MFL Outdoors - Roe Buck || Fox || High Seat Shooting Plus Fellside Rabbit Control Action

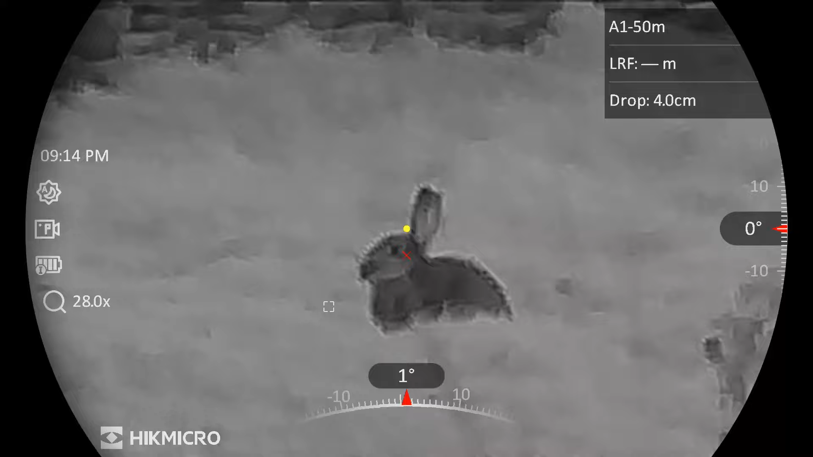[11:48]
and here it's gone back to night mode but i'm not using any ir
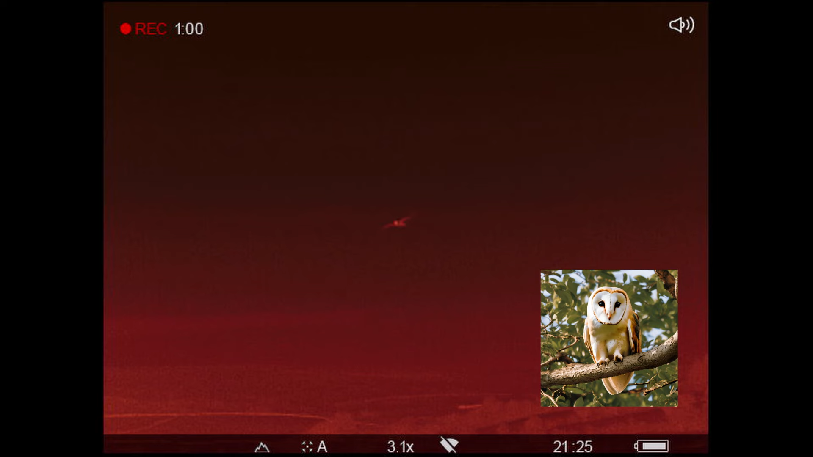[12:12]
quite close by it's always hunting around here absolutely stunning birds i love seeing them
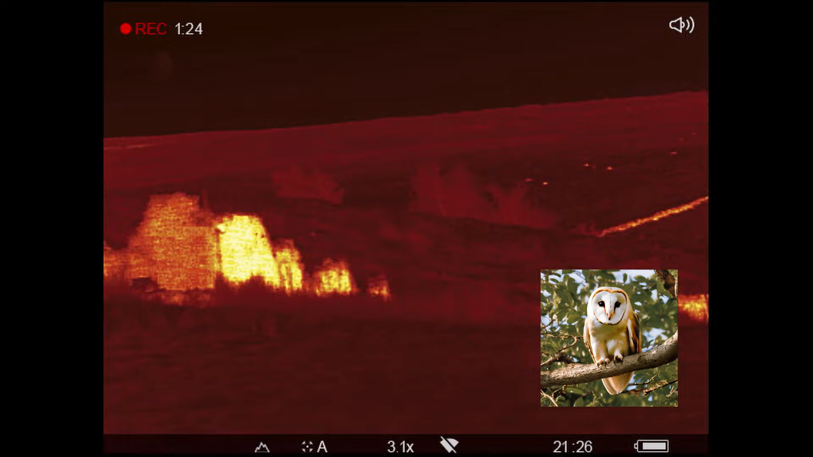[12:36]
it's just perched itself from the old cottage ruin
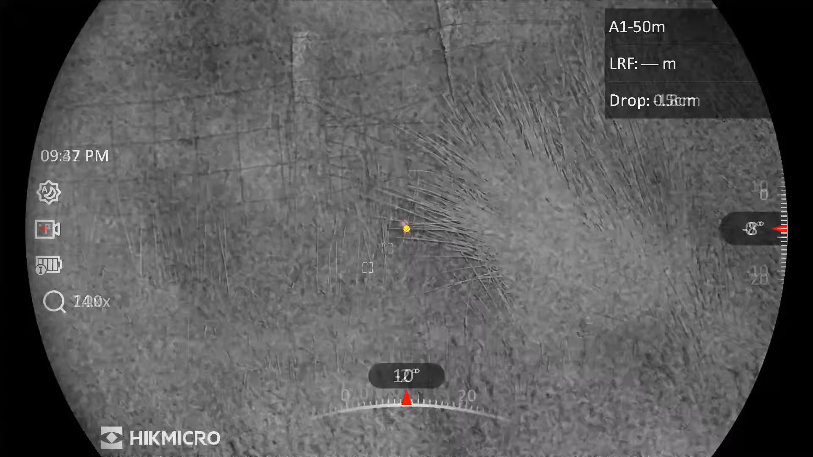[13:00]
and here you can see i've turned the ir light on
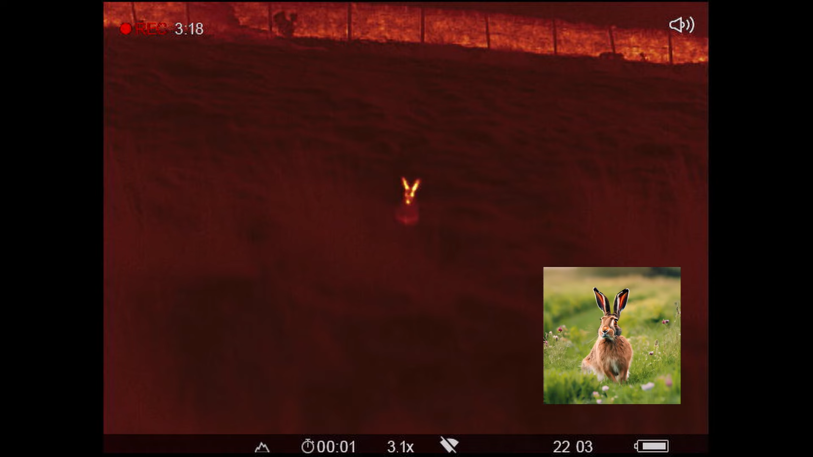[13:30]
i've been watching this hair for a while making its way down from the fell it's getting closer and closer i don't know how close it's actually going to get because it's coming right up to me
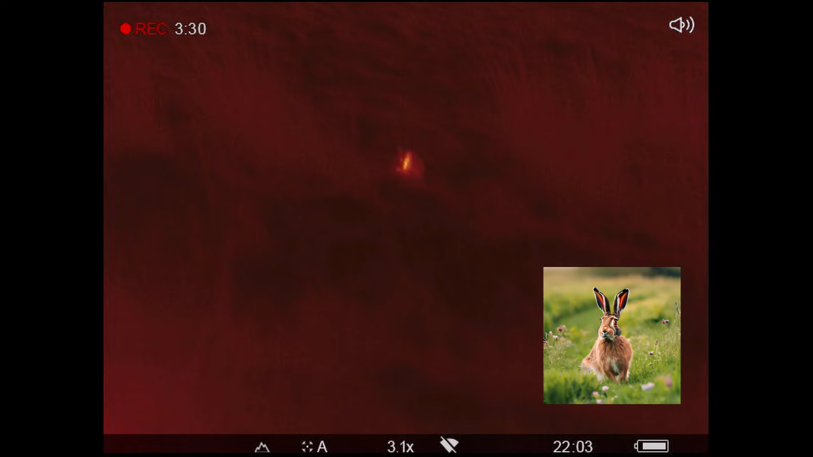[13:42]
i don't know how close it's coming right up to me it's literally just a few meters away
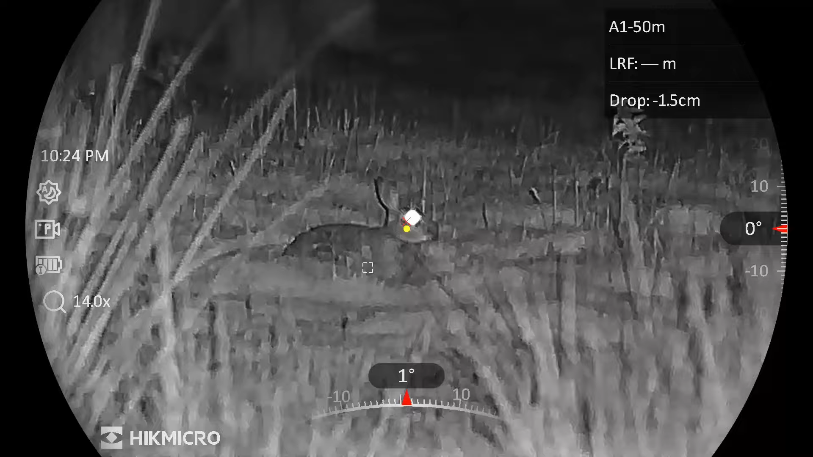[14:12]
it's literally just a few meters away
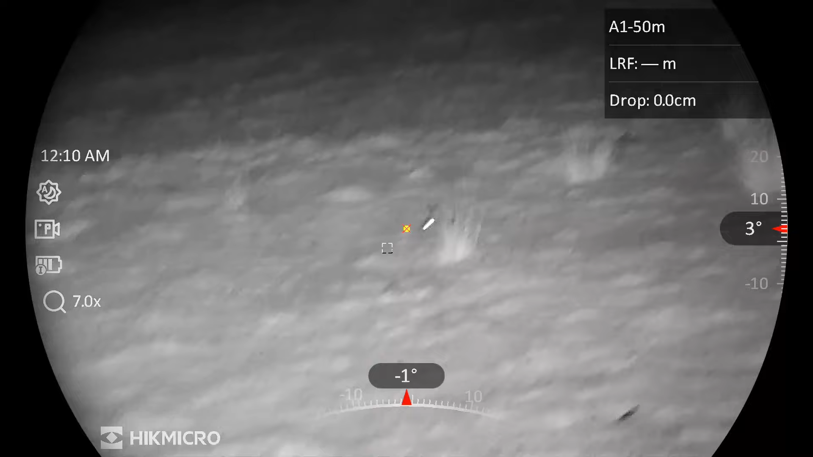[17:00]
This one's unlucky. I just spotted it as I was going back to the truck.